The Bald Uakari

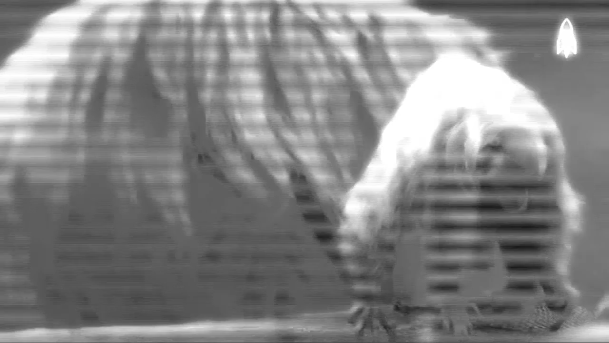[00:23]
They have a long, shaggy coat that varies from reddish-brown to orange.